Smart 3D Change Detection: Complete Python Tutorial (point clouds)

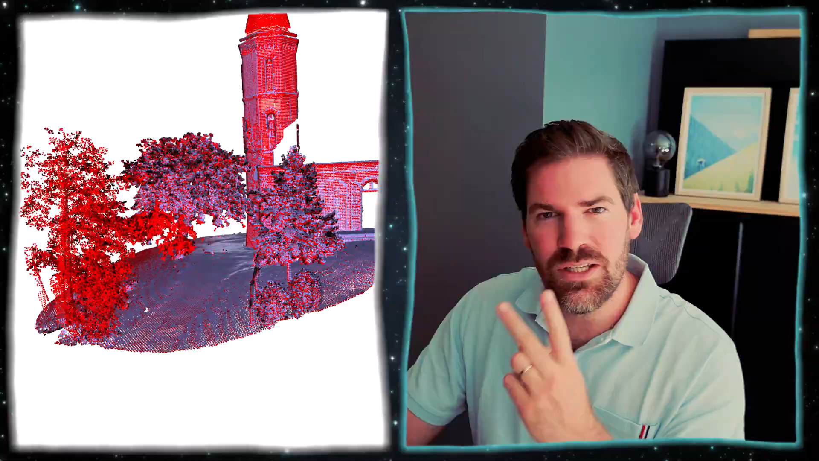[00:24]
And after that, we'll investigate two ways of knowing where we have a change. The first one will be point based, which means for each point, we look at where we have a change.
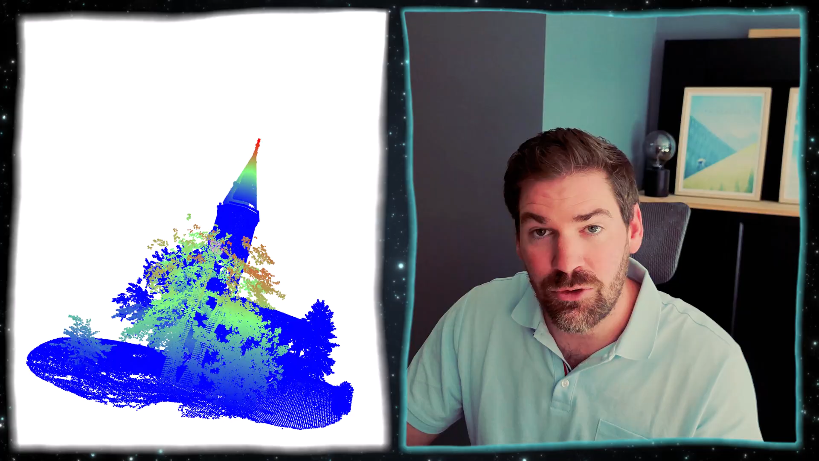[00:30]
So this is already super advanced and super useful. The second way will be, OK, let's look at an object based change detection. And this is the result that you will have.
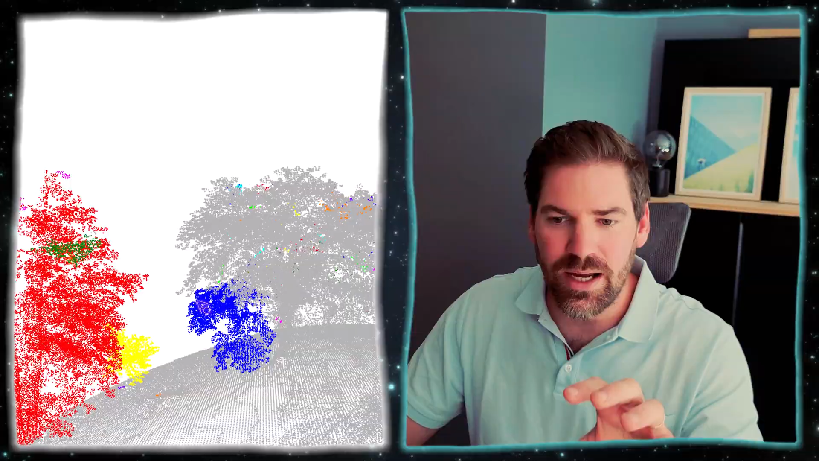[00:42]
You will identify specific areas like this tree is now there or these leaves are now happening.
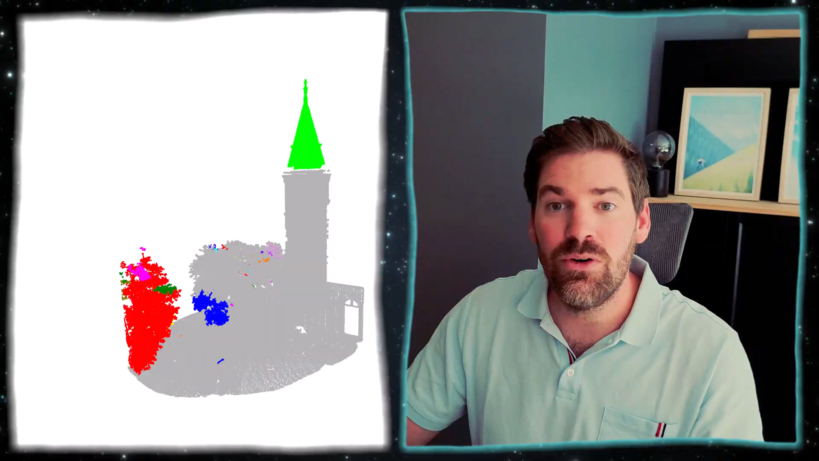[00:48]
And also here, it looks like we have an element that disappeared. This is what we are going to do right now, only with the power of Python and in exactly 10 steps.
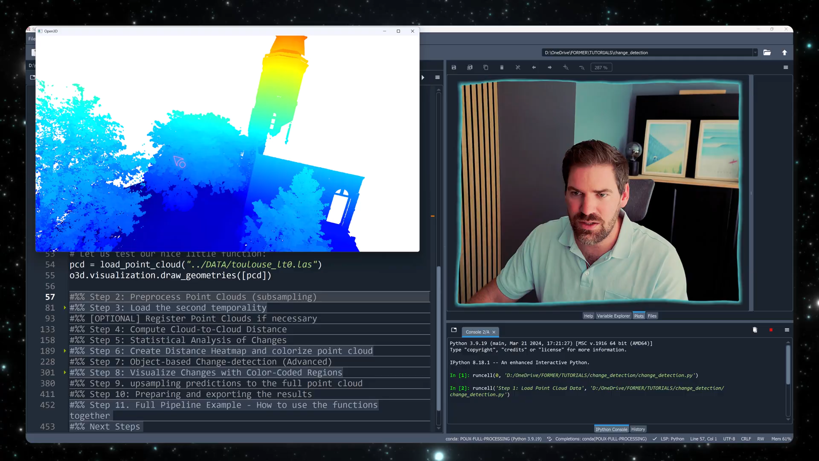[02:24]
What I can do is show you my directory. So here we have the two point cloud, the LT0 and LT1.
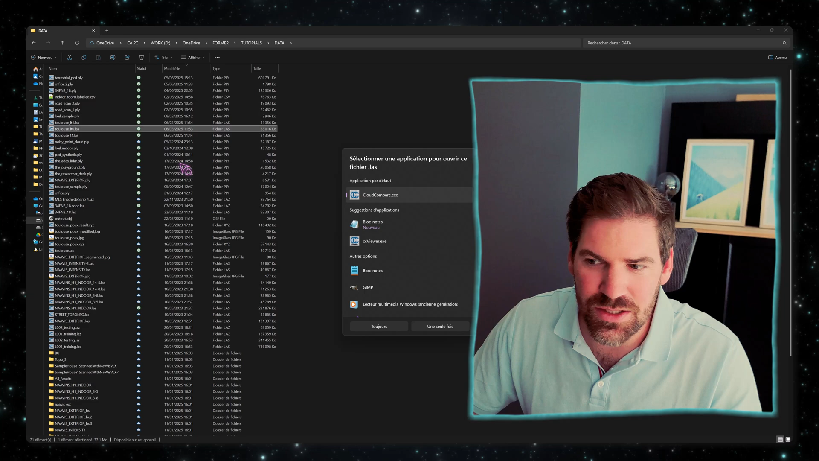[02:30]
So I will just open it with Cloud Compare. This is an external open source software that is fantastic to visualize a point cloud, a small scale point cloud, if you need to visualize large scale point cloud.
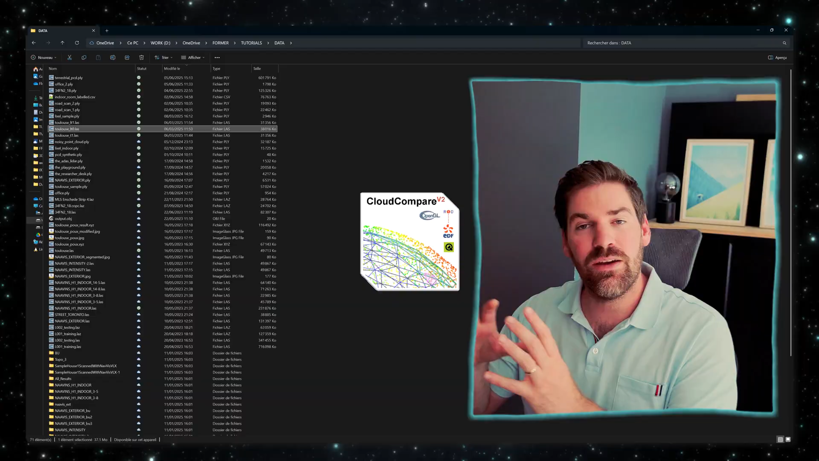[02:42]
I have another tutorial from it, but enough of that. So within Cloud Compare, this is the point cloud that we are going to process.
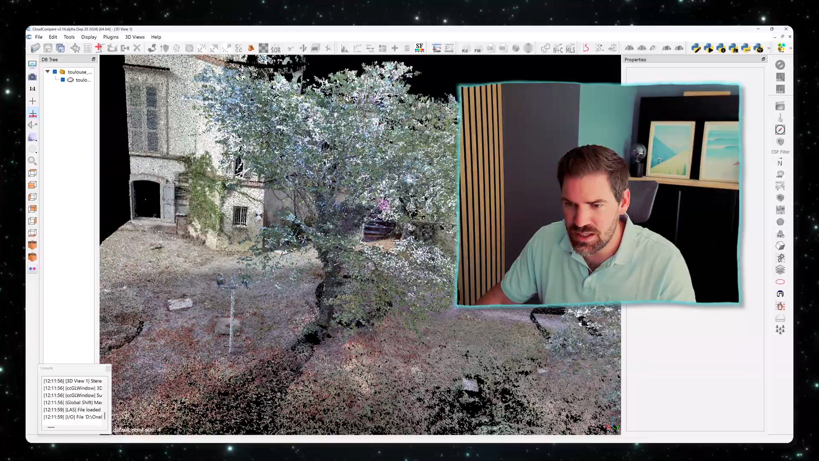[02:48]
We don't need the color at this stage. We don't use that as a feature.
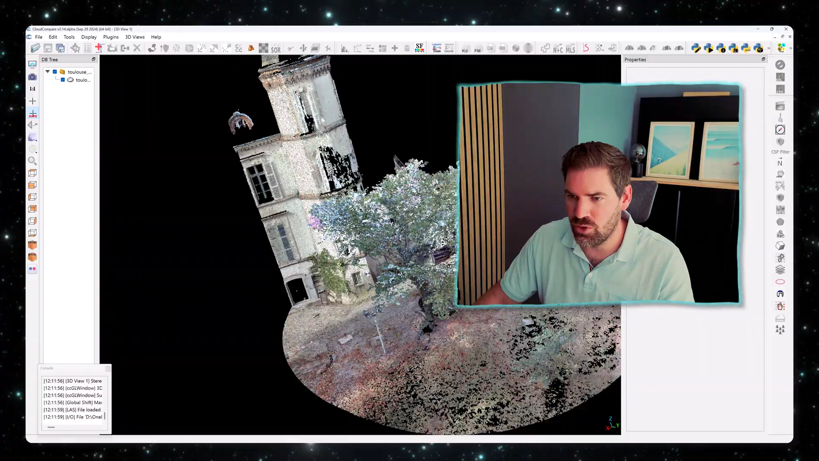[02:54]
So I'm going not to load RGB data, but we could use it as well. So this is our input point cloud, and this is what we have loaded here at LT0.
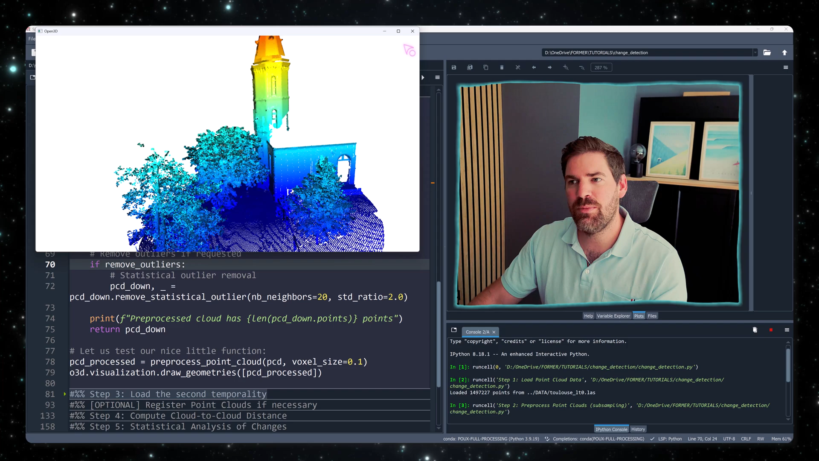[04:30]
This will make it much easier to work around with. With this kind of framework, where you have the full scale, you downsample to something that is usable, but keep all the information that is needed for the later experiment, and then we'll do the change detection, and at the end upsample everything.
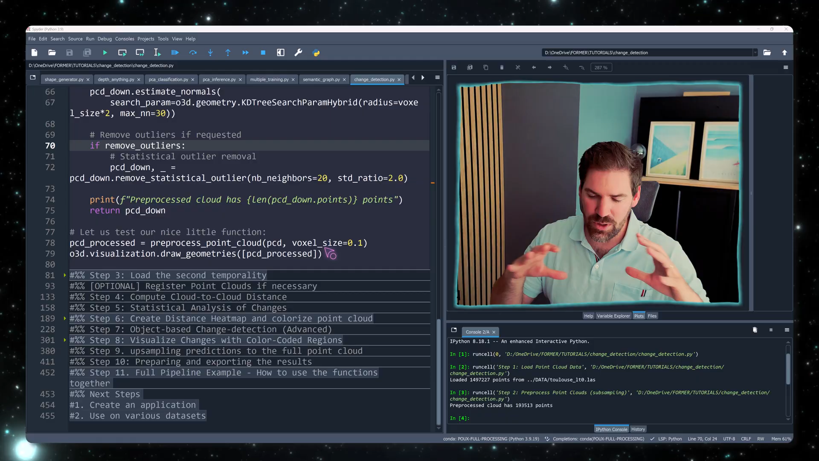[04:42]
So this is a fantastic trick that I also showcase in Segmenter OS. Now that step two is done, let's move on to step three, which is loading our second point cloud temporarily. I just paint them with different colors so that we see.
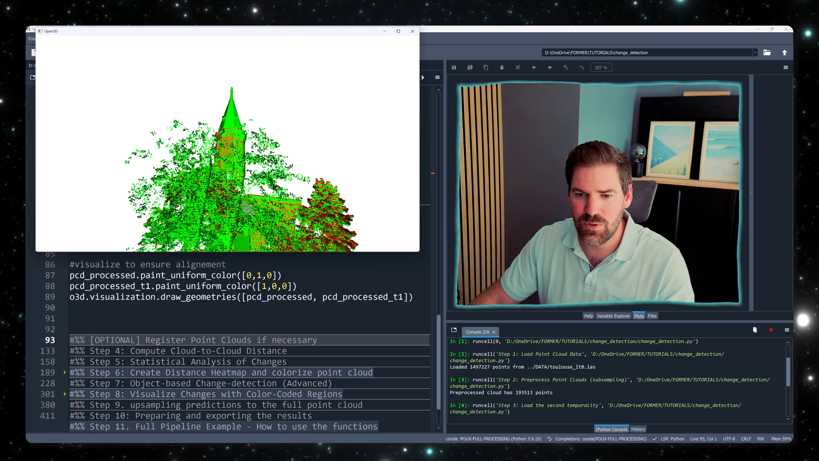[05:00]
The T0 is in RG, so this is the green, and the T1 is in red, 1RGB. Okay, so you can see that we have our two point clouds that are not overlapping, we have a shift between them,
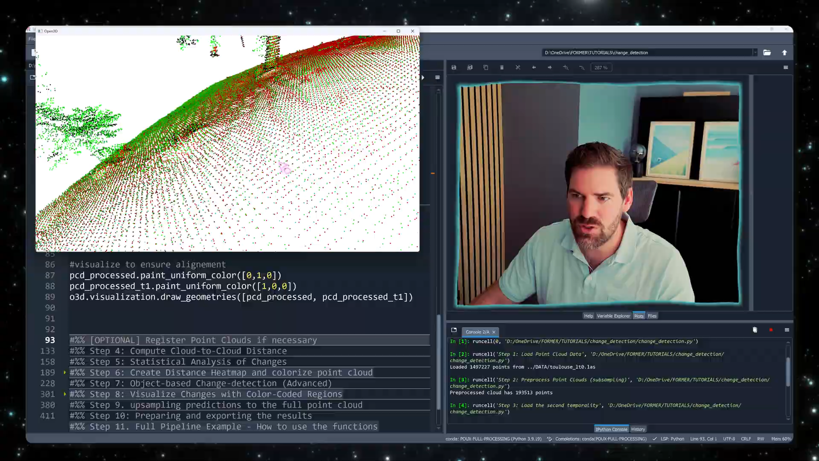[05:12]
and we have elements like this tree looks like it's in one state but not the other one, and here also there was some constriction that made the roof maybe disappear in between the two times of scanning this element.
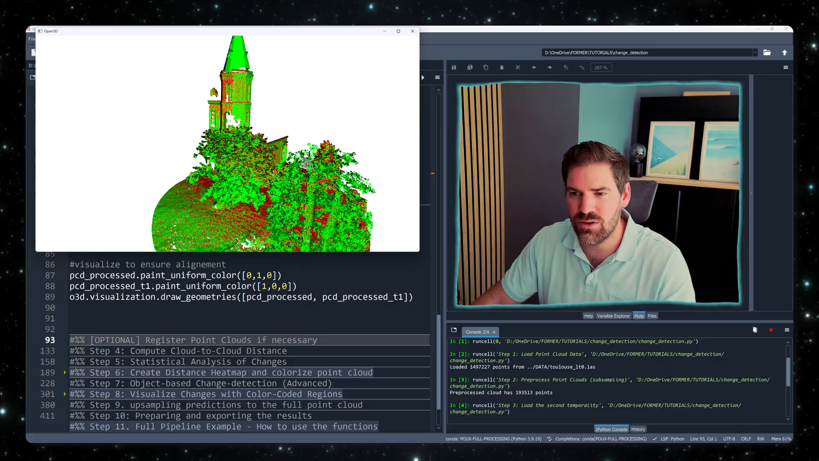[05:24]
All right, step three is done, we can move on to an optional stage.